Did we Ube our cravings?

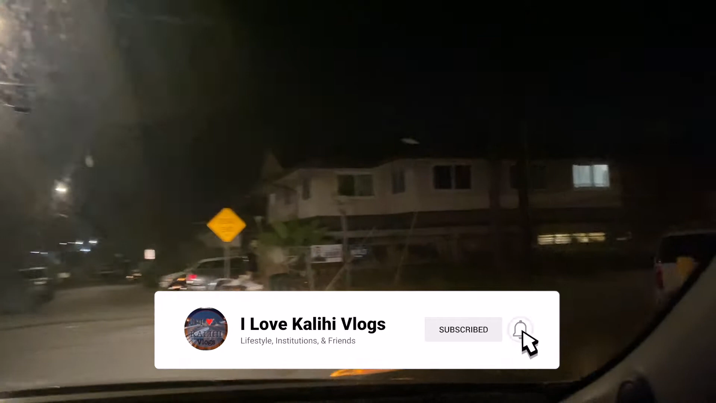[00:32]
This is how our neighborhood looks, looking like at 3 a.m.